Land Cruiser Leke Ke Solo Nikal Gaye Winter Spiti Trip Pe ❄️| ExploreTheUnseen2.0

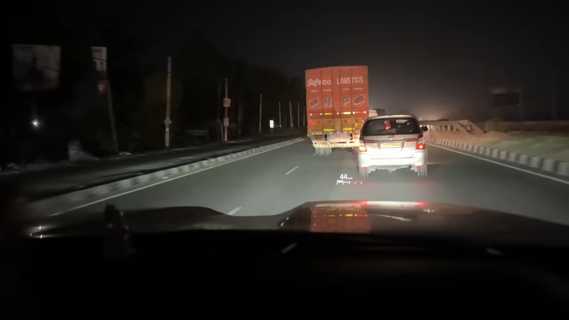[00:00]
ऐसी चल रही, इधर से वाली गाड़ी एकदम सामने आ गई।
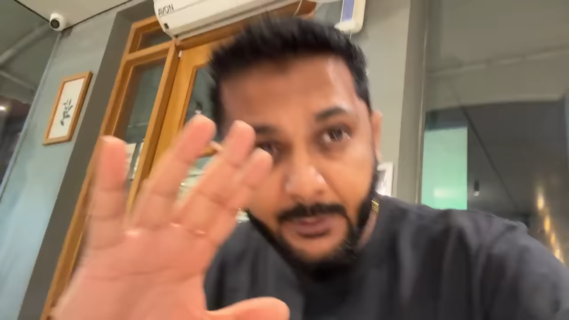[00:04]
ठीक है कि वैसे जानता भाई, आप कितना भी कोशिश कर लो, मेहनत कर लो भाई, इसका तो टायर ही निकल गया।
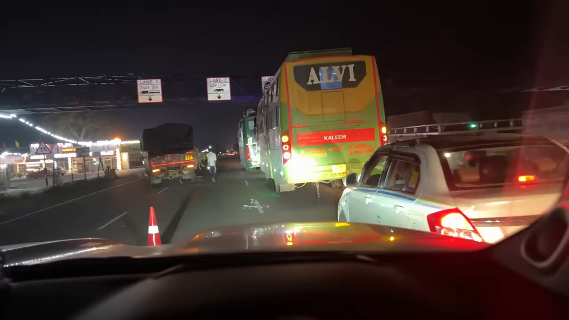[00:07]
ये हो गया ना तगड़ा वाला एक्सीडेंट यार।
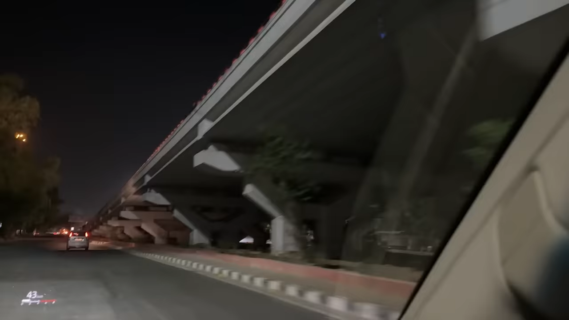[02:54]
हाईवे पे ना लोग उल्टा आ रहे थे, तो मैंने हाईवे के पहले ही ना फ्लाईओवर पे। अच्छा भाई साहब ये पंगा है ना, ये पंगा है, इधर से अंदर से ले लेते हैं।
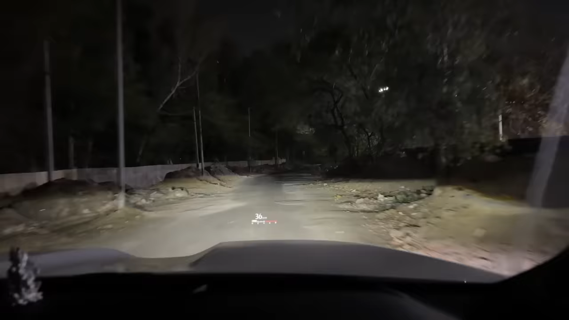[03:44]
केएमपी से आना चाहिए था यार, मुझे लगा कि 12:30-1 बज रहे हैं, मस्त आराम से दिल्ली से होके निकलेंगे, ट्रैफिक नहीं मिलेगा भाई। लेकिन अभी रोड वोड बनने का काम वाम चल रहा है ना।
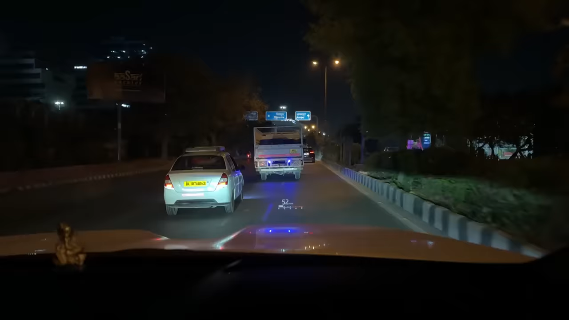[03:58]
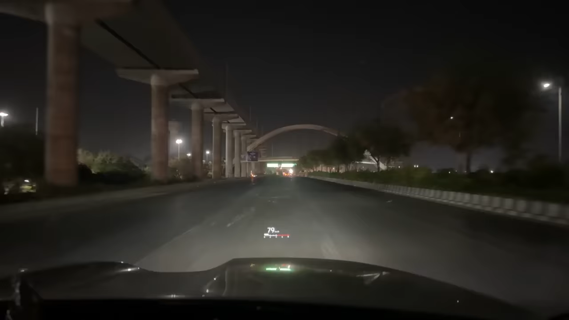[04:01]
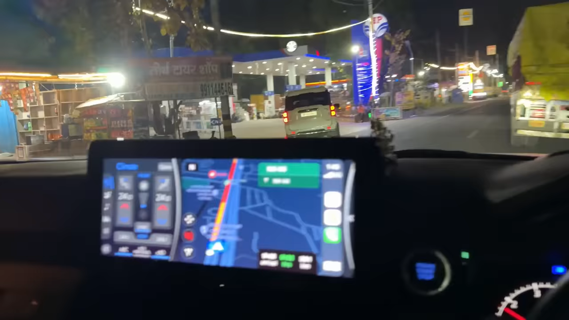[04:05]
ये पहुंच गए जी अपन सिंगू बॉर्डर, और ये देखो यहाँ पे आगे ना जैम लगा।
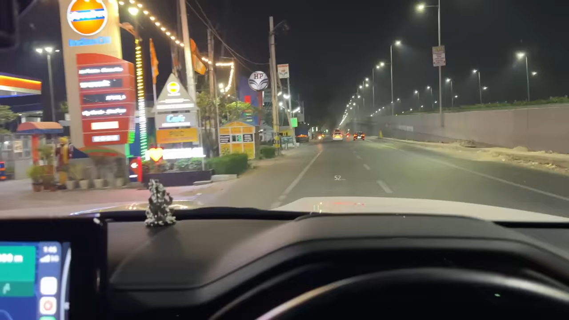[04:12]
बस ये मेरे को ना रास्ता नरेला होके नहीं निकाले, अदरवाइज रात में ना गांव के अंदर से रास्ता
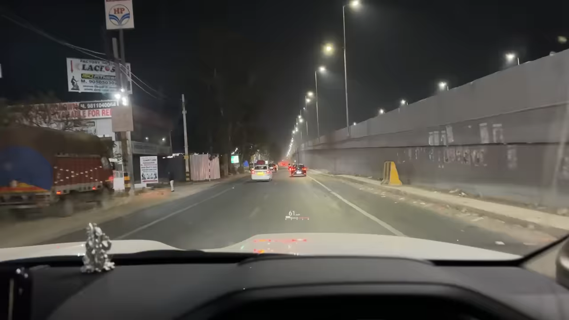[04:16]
ना बहुत घूम फिर के ना बेकार ही हो जाता है।
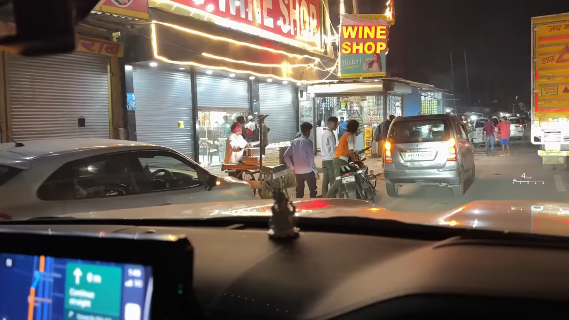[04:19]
ठीक है कि वैसे जानता भाई, लोगों ने यहाँ गाड़ी लगाई हुई और हाईवे बंद है। ठीक, अरे साला रात में 1 भी आदमी को खुशी मिल रही है।
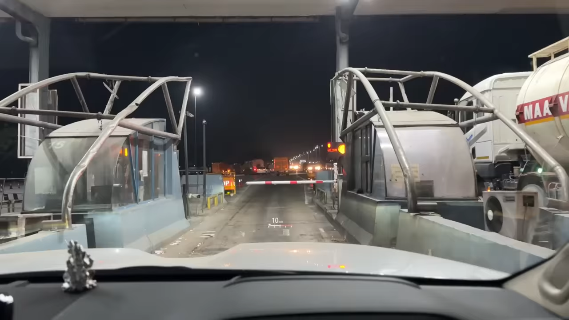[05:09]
इतने ट्रक्स हैं, इतने ट्रक्स हैं, चारों तरफ ट्रक्स और बसेस। और आगे कर दो भैया, उड़ा दो उसको।
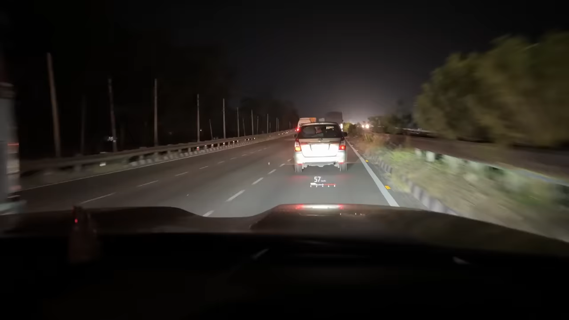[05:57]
भाई नीचे उतर के लगा लो, हाँ भाई नीचे उतर के लगा लो जहाँ गाड़ियाँ नहीं चल रही हैं, कि एक दिन तो खुद तो जाओगे दूसरे को लेके जाओगे। नीलकंठ पे यहाँ पे 5 मिनट का तो रेस्ट बनता है भाई, 5 मिनट का रेस्ट,
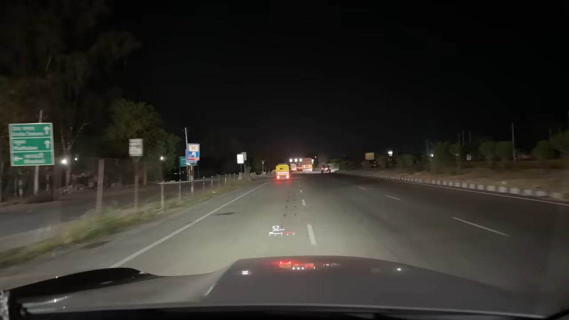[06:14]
क्योंकि अपन ने 150 किलोमीटर नॉन स्टॉप ये तो बंद कर दिया गुरु। अच्छा नहीं, आगे से है शुरू, मुझे लगा कि बंद ही कर दिया भाई। ये तो बीच में यही टूटा हुआ है।
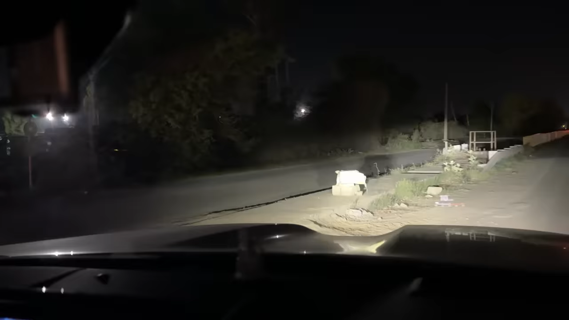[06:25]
अरे यहाँ पे लो ग्राउंड क्लियरेंस वाली गाड़ी लेके आना, ये देख रहे हो।
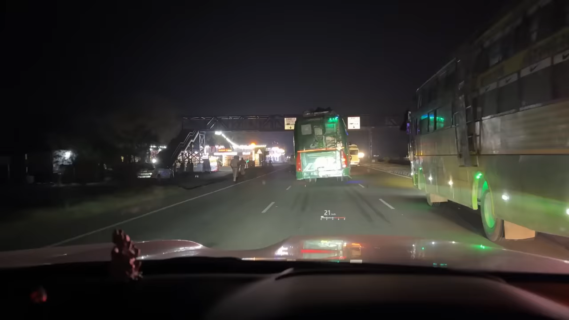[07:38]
पे ना कोई गाड़ी एक्सीडेंट की है और ओह ट्रक। भाई रात के टाइम पे ना इस हाईवे में ना बहुत सारे ऐसे एक्ट।
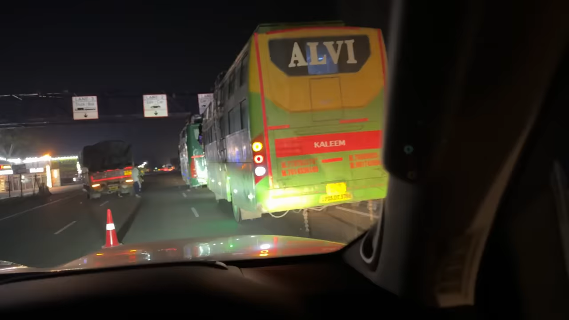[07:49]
हाँ तुम घुस लो पहले भाई, इसका तो टायर ही निकल गया। और ये ना चलते चलते हाईवे पे पुलिस वुलिस है तो वो मैनेज कर रही है, नहीं तो भाई एक के पीछे एक गाड़ियाँ लग जाती।